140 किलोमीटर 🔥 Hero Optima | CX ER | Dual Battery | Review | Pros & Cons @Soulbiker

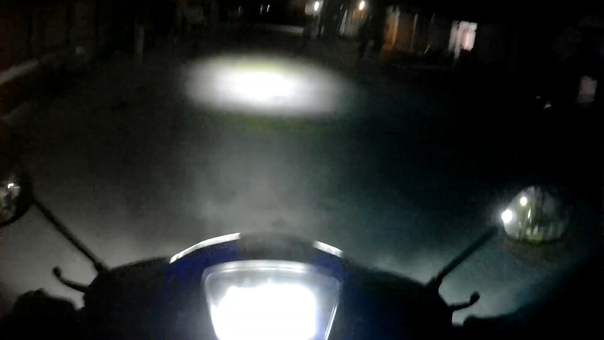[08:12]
करके जूरू शेर कीजिएगा तो दौस्तों बात करते हैं है एल्यूमिनेशन के बारे में जैसा कि आप देख रहो अभी में जो है काफे अन्देरे वाले एरिया में हो यह लोगी है लोगी